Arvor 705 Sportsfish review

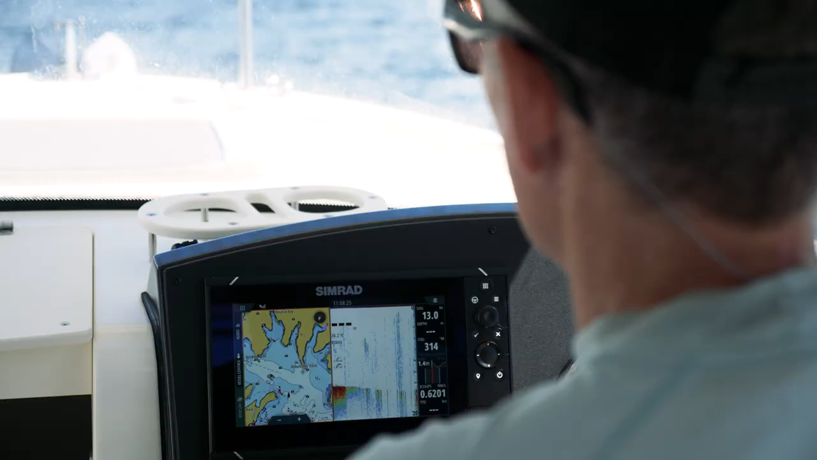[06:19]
dash of the 705 sports fish has plenty of standard features that
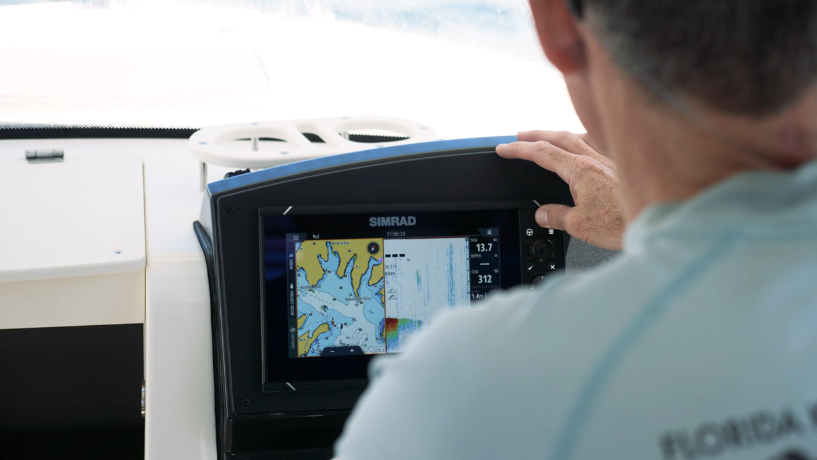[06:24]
you'd expect in a fishing boat like this is a Simrad NSS Evo 3 9 inch sounder fusion